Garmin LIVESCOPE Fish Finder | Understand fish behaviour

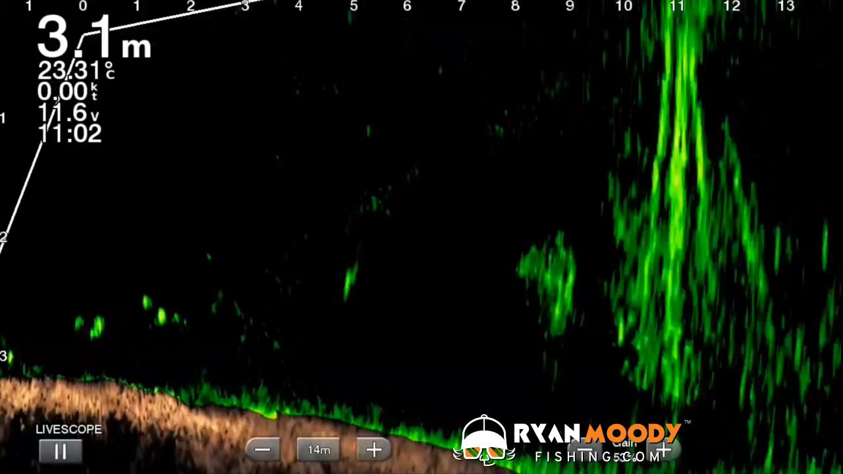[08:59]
On screen: depth 3.1 m
the pylons coming down there from a beacon, and the school of finger mark is underneath the boat there, right to the left hand side of the screen. So they're not over near the beacon itself, they're right underneath the boat.
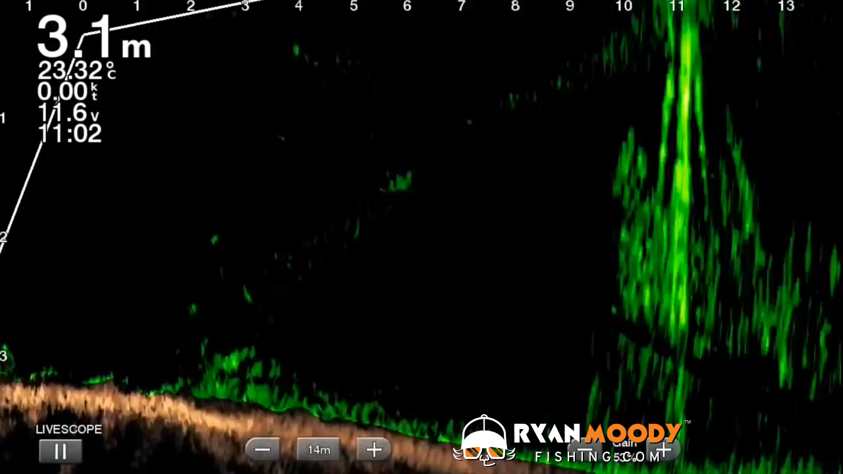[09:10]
On screen: depth 3.1 m
Which means that's where you should be fishing, because you're probably going to be wasting your time casting anywhere else. So as you can see, live scope brings a great new dimension to your fishing, and I've had a whole lot of fun with it.